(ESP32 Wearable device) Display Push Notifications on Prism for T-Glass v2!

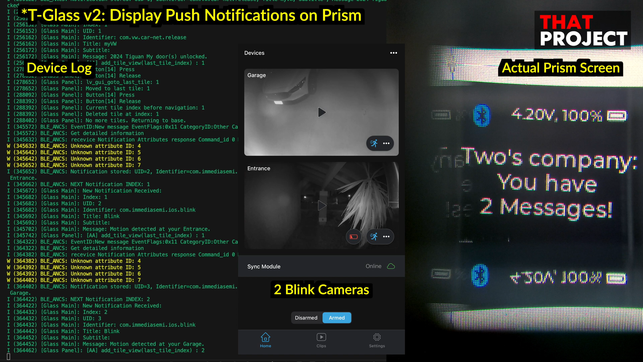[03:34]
I'm using two blink cameras, and I can receive notifications immediately when there is any movement by motion detection. Okay, as you can see here, it says that there are two notifications.